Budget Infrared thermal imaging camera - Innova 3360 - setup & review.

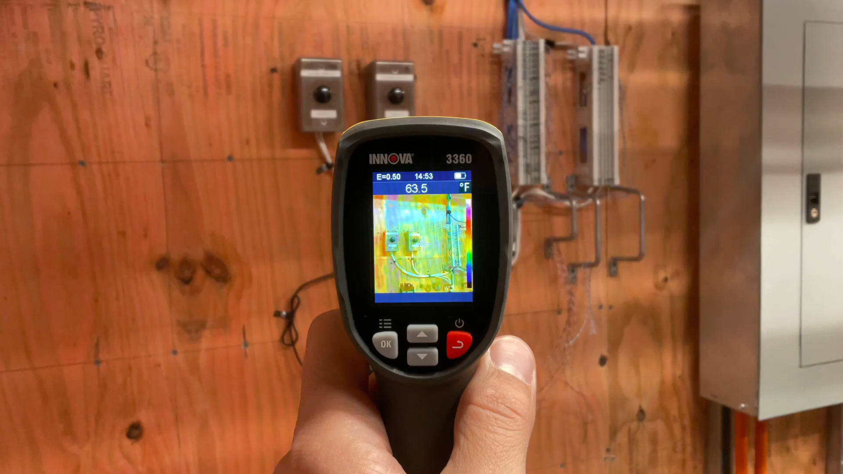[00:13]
On screen: spot 63.5°F
The camera works by detecting infrared radiation emitted by objects and converting it into an image that can be viewed on the camera's screen in real time.
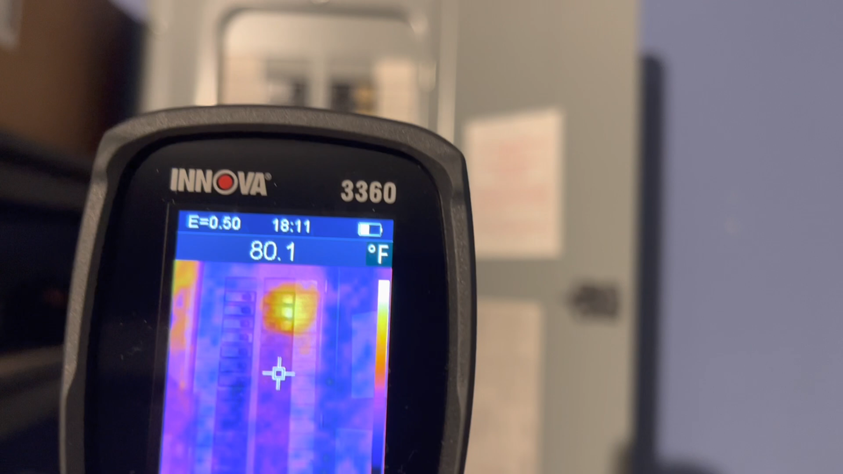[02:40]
On screen: spot 80.1°F
You definitely don't want to touch that with your fingers to find out if anything is overheating.
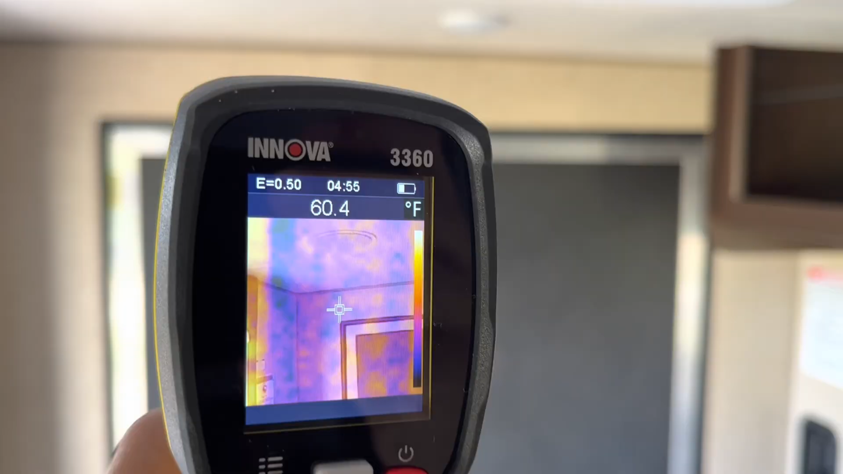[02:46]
On screen: spot 60.4°F
If you are shopping for a used RV trailer, you can inspect them for water damage and heat leaks.
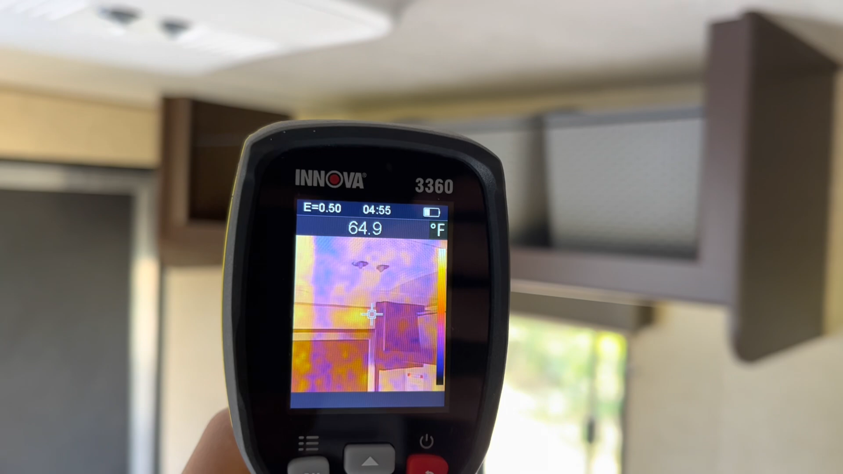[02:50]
On screen: spot 64.9°F
Water damaged walls or ceilings may not always be visible to a naked eye, but will have a different temperature pattern on the thermal camera screen.